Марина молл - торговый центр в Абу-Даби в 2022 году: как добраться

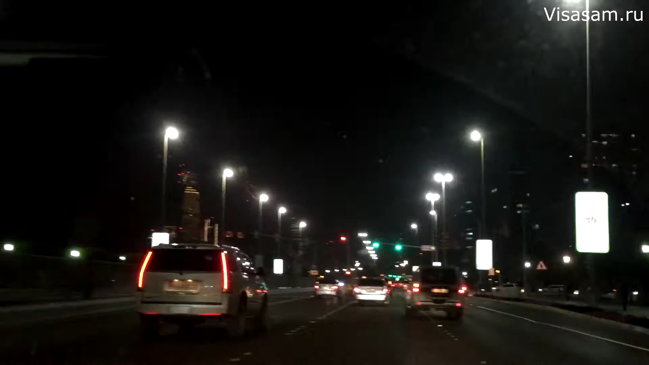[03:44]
вот ночной дубай все небоскребы подсвечены красивый очень мир отпался красивый просто не успел снять из такси конечно ночью тоже вы посмотрите обязательно